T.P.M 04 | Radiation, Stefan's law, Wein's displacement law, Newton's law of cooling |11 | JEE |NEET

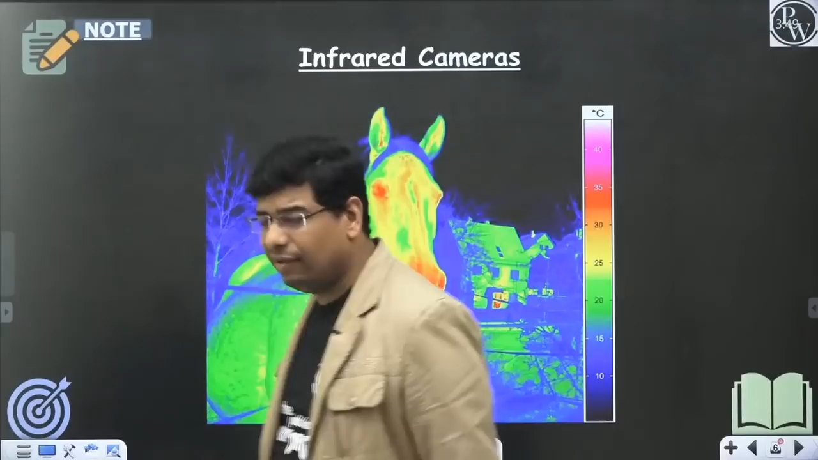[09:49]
विजन के अंदर आप कह सकते हो, या फिर आप कह सकते हो नाइट विजन के अंदर इसका इस्तेमाल होता है।
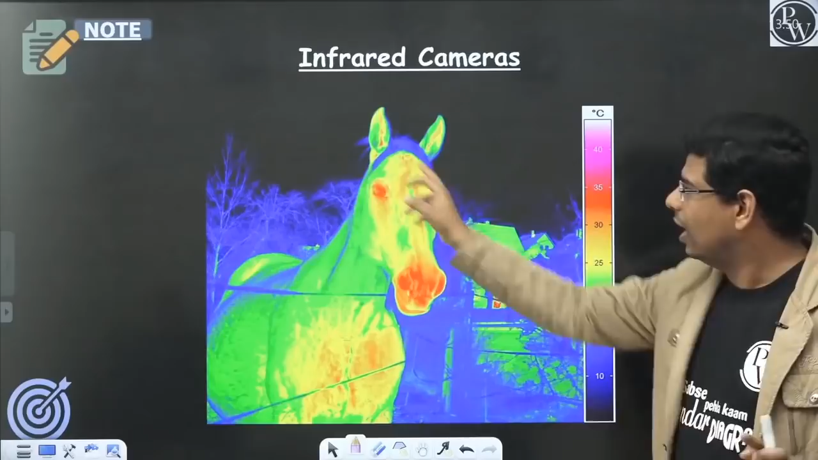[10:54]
30-35 आंखों के आसपास टेम्परेचर ज्यादा है, ठीक है ना, यहाँ पर इसका हार्ट होगा तो यहाँ पर टेम्परेचर ज्यादा है, ठीक है।
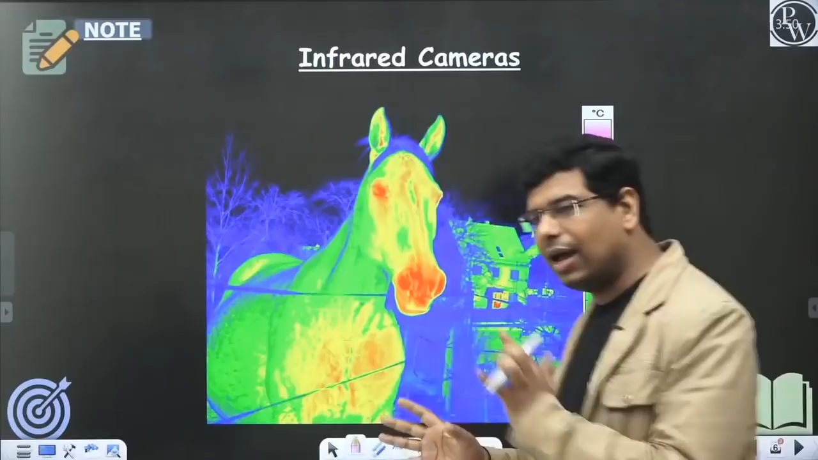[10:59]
तो अलग अलग पॉइंट्स पर टेम्परेचर आपको देखने को मिल रहा है, और उसके हिसाब से यहाँ पर आपने पूरी एक इमेज बना दी है।
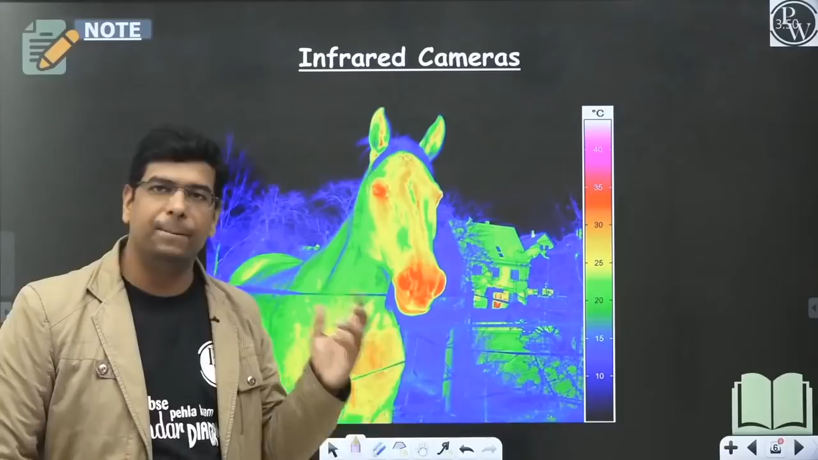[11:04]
तो बेटा ये काम होता है इन्फ्रारेड कैमरे का नाइट में देखने के लिए, ठीक है, समझ में आएगा आपको।